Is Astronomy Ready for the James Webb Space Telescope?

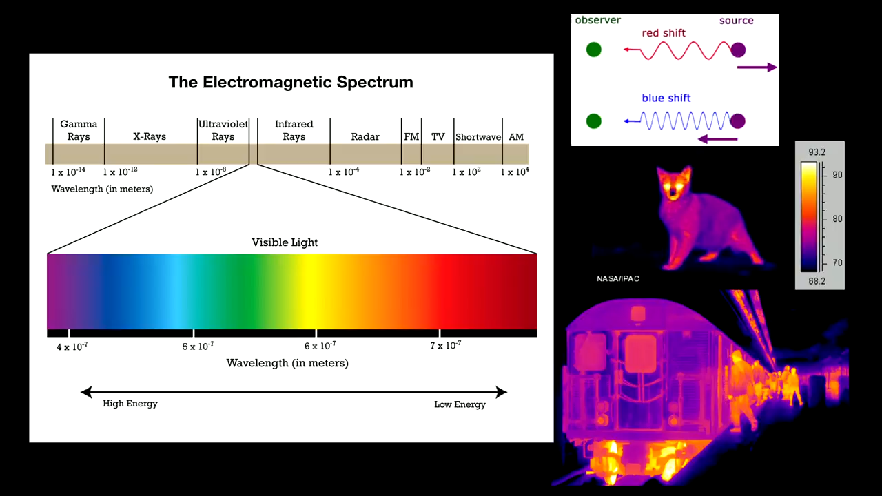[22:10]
Things look different when you depict them in infrared light, but what you're seeing there is a heat map. And so that's effectively what we're looking for. We're looking for that early light that now appears as infrared light or heat from the early universe.